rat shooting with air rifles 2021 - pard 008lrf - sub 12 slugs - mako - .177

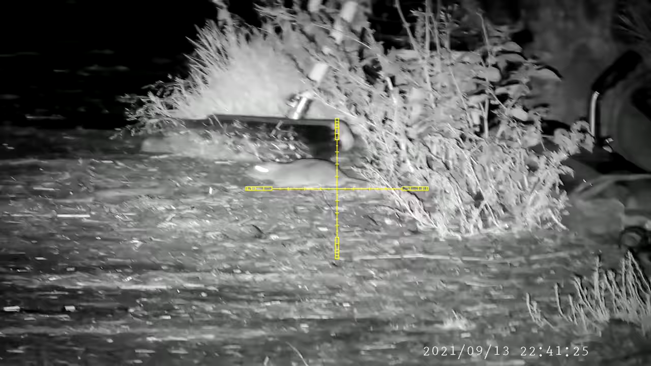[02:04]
so I didn't waste any time, and I swept them both off their feet.
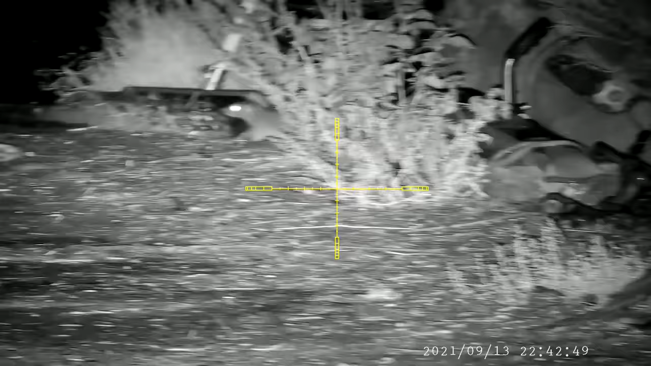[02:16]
Another one soon shows up, but I run out of ammo, and the car was 5 minutes away.
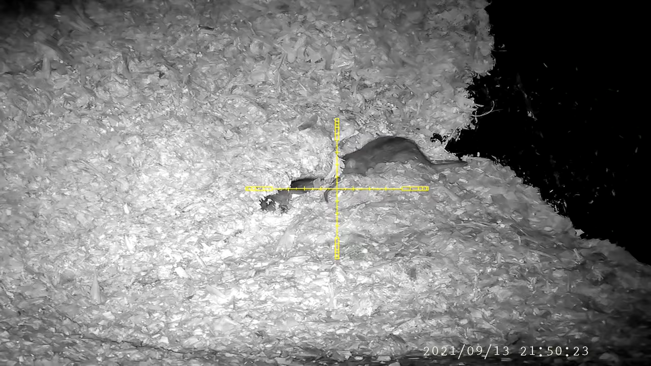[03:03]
This one seems to be doing his own work before starting some action. Maybe his friend from earlier could lend him an hand.
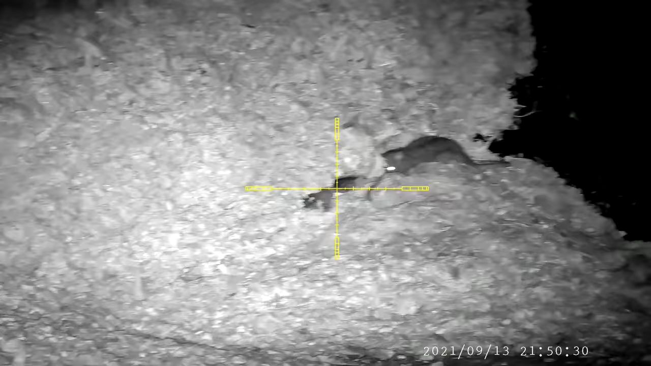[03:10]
He's stiff as a post. Next time you see a rat dragging a dead one, don't think the rat wants a meal. There's only one thing he's planning on eating. Even though he's dead, he just can't help himself.
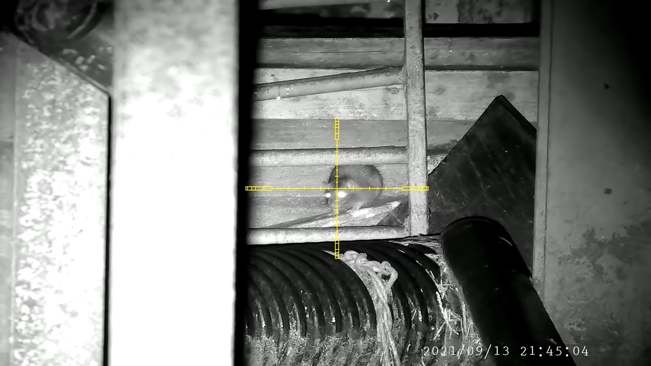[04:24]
Look at this one having a wash and getting ready to be on the new episode. Congratulations, the sheriff just made you famous.